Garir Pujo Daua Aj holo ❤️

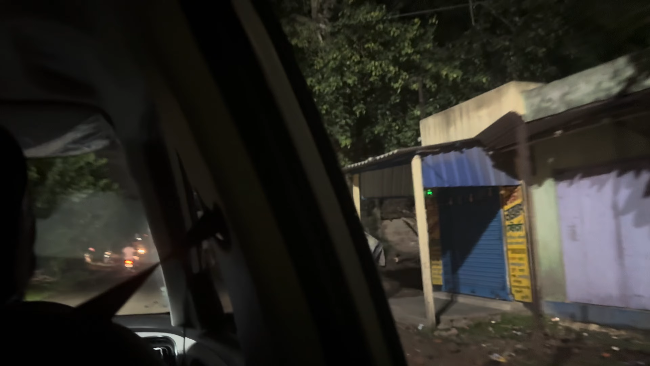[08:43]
পালপাড়া দিয়ে ঢুকছি, আর এদিকেও বৃষ্টি হয়েছে বাট অত বেশি হয়নি যত কলকাতার সাইডে হয়েছে, এখানে মেঘদূৎ চমকাচ্ছে দেখতে পাচ্ছ।